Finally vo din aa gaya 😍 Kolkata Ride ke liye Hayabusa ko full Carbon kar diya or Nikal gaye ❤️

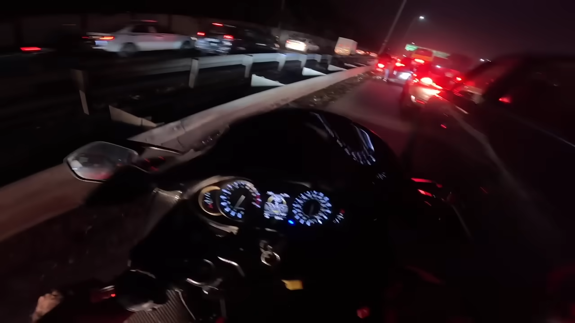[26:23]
गुड़ तक यह देखो एरपोर्ट वली रोड आगी दोला कों से यहां तक आगे जाम जाम में बाइक चला रहा हूं चलो कोई दिक्कत नहीं है बूसा पर जाला थकावाट नहीं ती बस हीट मारती है जाम में ना लेकिन अभी थोड़ा